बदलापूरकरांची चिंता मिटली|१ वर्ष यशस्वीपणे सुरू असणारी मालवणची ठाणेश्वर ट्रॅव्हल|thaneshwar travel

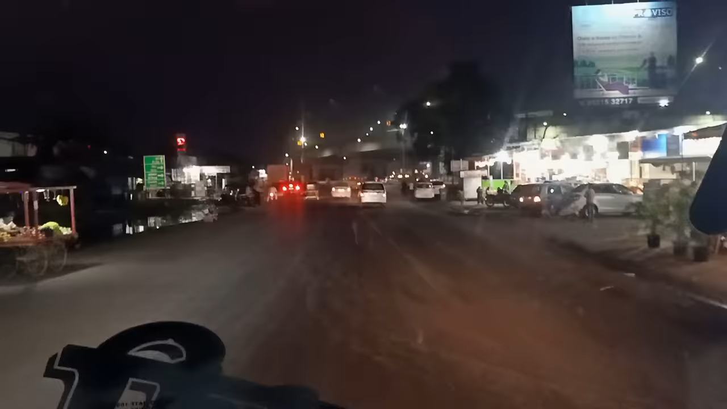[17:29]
मंडळी आता बरोबर NH66 मुंबई गोवा हायवे सुरात होतली या आणि जो समोरचा रस्तो आता पुण्यात आणि आपलो राईट होलो आता गोव्या पणजी
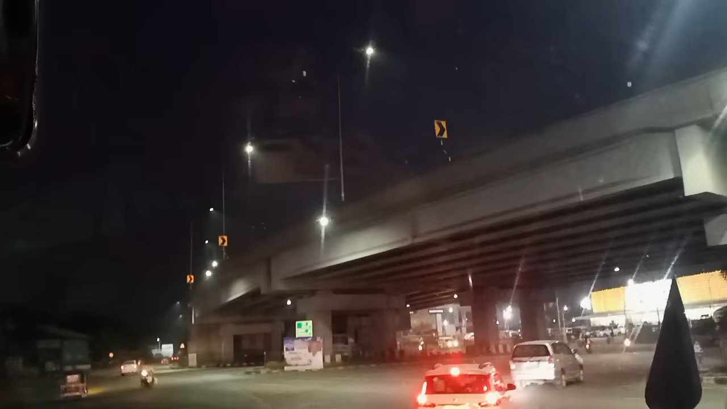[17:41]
गोवा अलिबाग आणि समोर डिमार्ट बघा सजवल्याने या
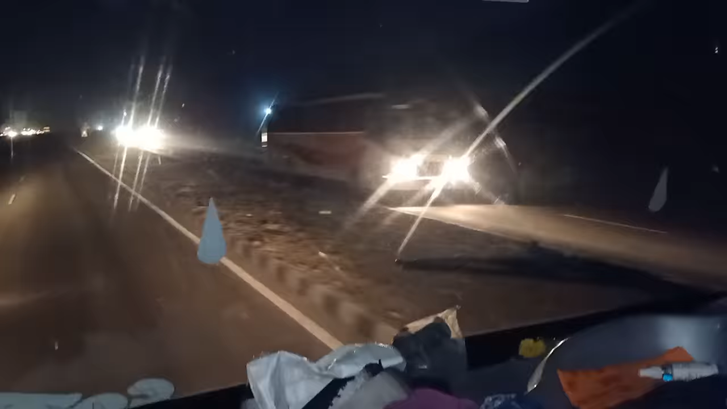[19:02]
मुंबई गोवा हायवे तेव्हा आता बरोबर 15 ते 20 मिनिटांमध्ये हॉटेल येतं
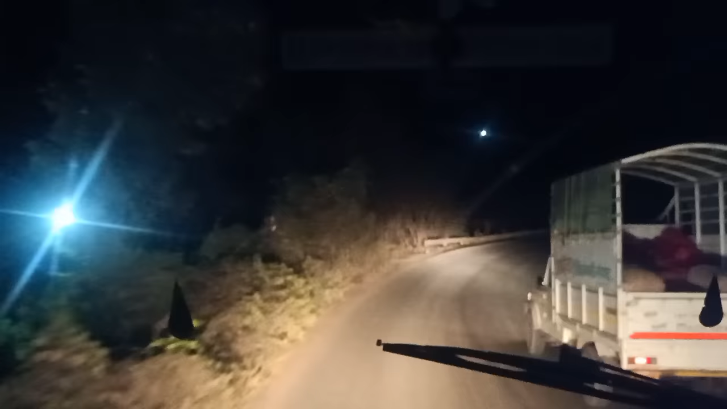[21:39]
घटक सुरुवात झालेली आहे जी मुंबईसून सुरू होता मुंबईसून आणि बघू शकतास साईडला रस्त्याचा पूर्ण कामकाज चालू आहे.
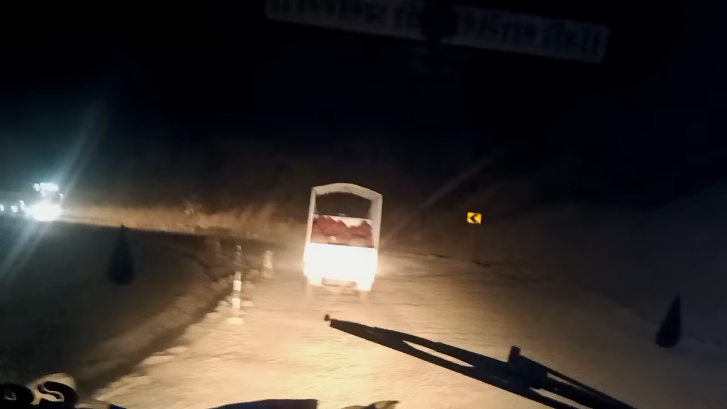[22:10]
तर म्हणते बघू शकता आज पहिली ट्रॅव्हल लिहिलेली आहे समोरून बघूया खायली आ पिंपळेश्वर
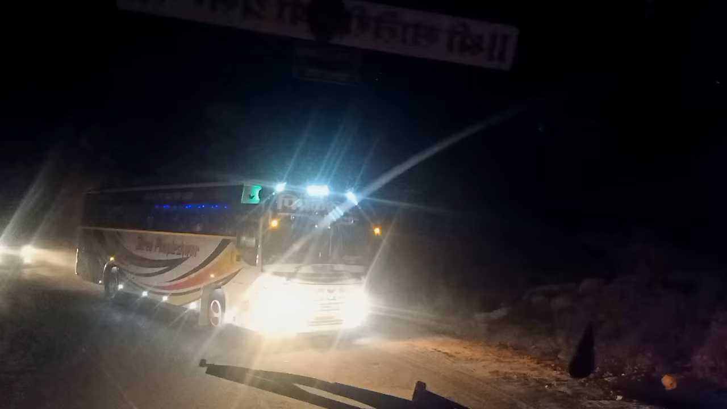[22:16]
जबरदस्त पिंपळेश्वर ट्रॅव्हल गेली आता मगाशी.
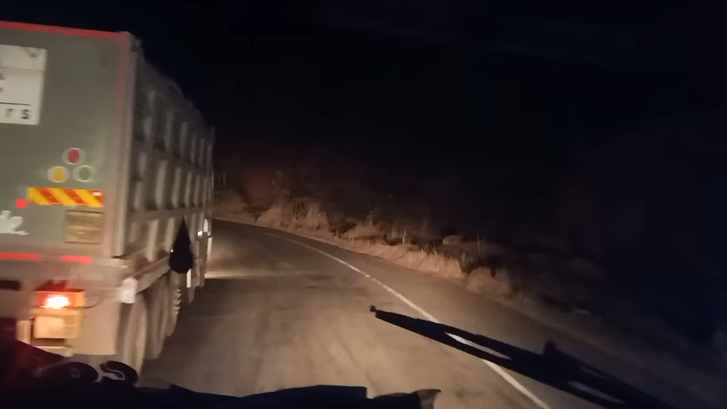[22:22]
बघा आता मी एक ओव्हरटेक करतो आणि समोरून ट्रॅव्हल येतात मागून खेळली बघूया.
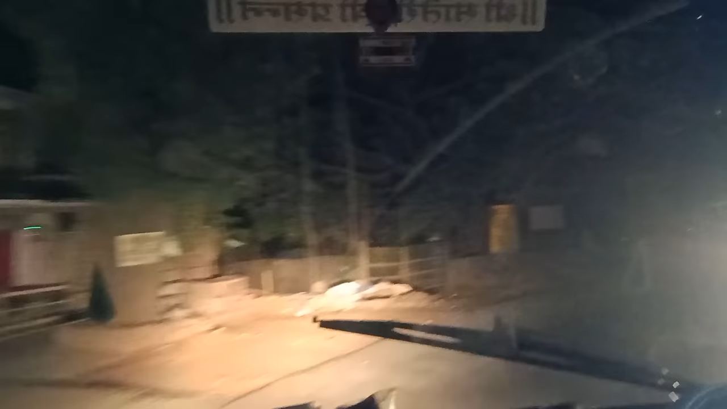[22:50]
आता उतार सुरू होतो ना पुढे जाऊ जे मालवण जाऊ मालवण साईडला रत्नागिरी चिपळूण मालवण
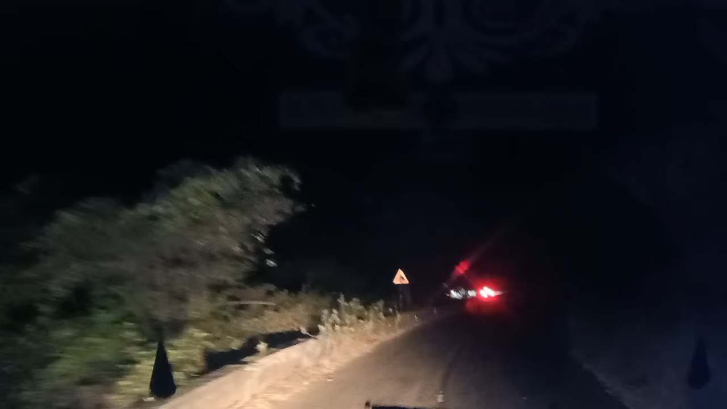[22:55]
आणि समोरून जे गाडे येतले त्यांना आता हे लागतले चढणी
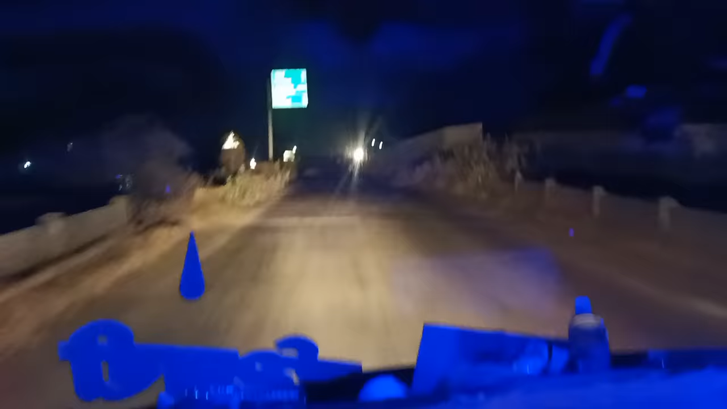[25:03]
गाडी आता येईल या खेड स्टेशनच्या ब्रिजवर आणि तुमका मी खेडचं रेल्वे स्टेशन आता मागे गेला आय थिंक. आणि यो रोड बघा, या साईडचं रोड लेफ्ट साईडचं आणि स्टेशनचं मागे गेला.